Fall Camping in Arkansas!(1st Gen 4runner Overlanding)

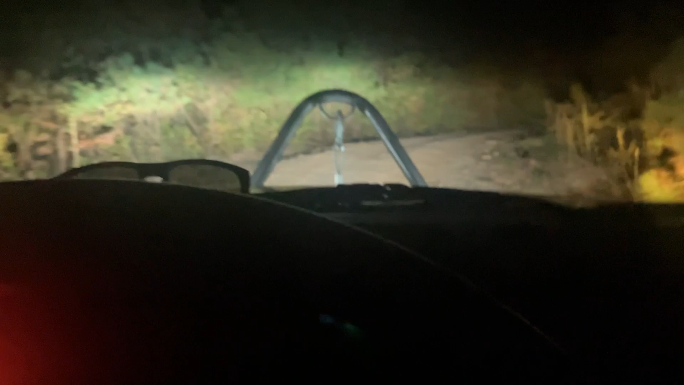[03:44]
onyx is taking us down some crazy roads so we are in four low with the hubs unlocked
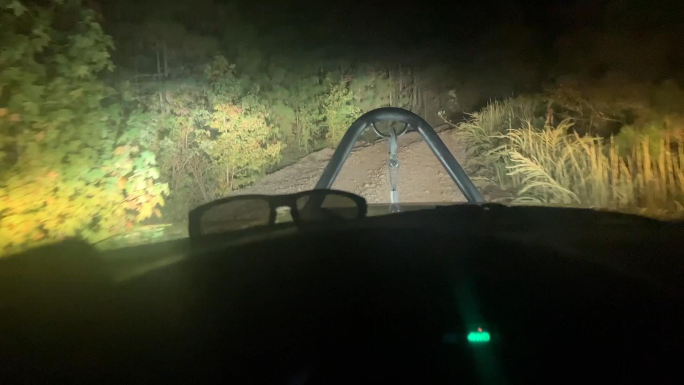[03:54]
so basically just geared down to a drive and we're just marching through the woods waiting to find a fancy campsite they're trying to camp by the water and apparently there's no water around here so we're just going for it video is doing no justice right now this is extremely bumpy
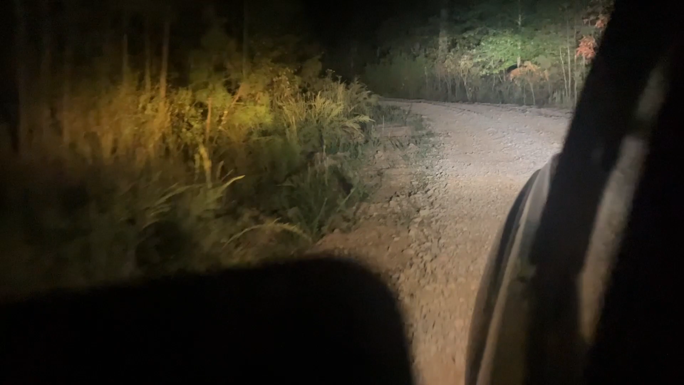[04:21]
and we're just cruising snuck up on a little deer over there he's a little confused while i'm blinding him